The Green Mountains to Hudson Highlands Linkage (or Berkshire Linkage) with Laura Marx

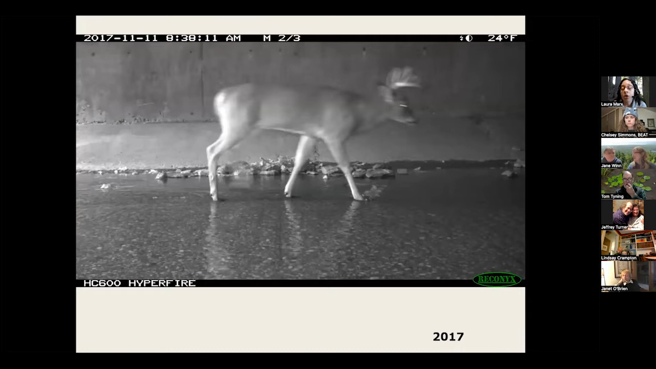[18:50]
So moving on in 2017, we also put out some wildlife cameras, including places under the mass pike. This is a deer walking under the mass pike.